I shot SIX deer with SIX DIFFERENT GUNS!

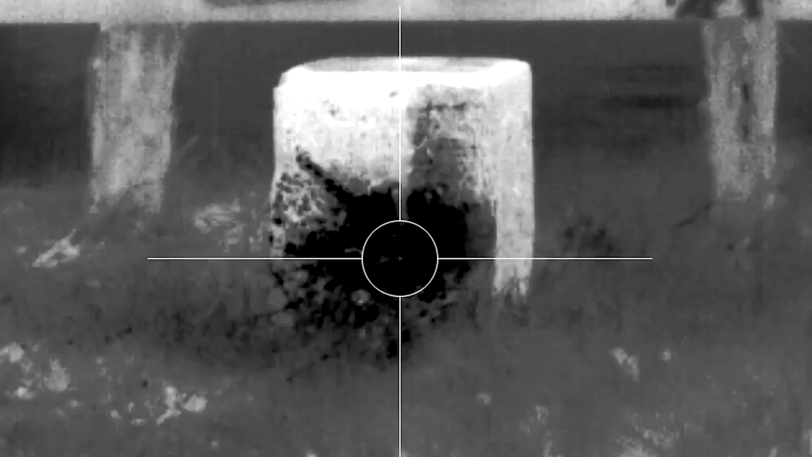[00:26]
That's a done deal. Now I'm going to check zero on five different methods before I go on the hunt.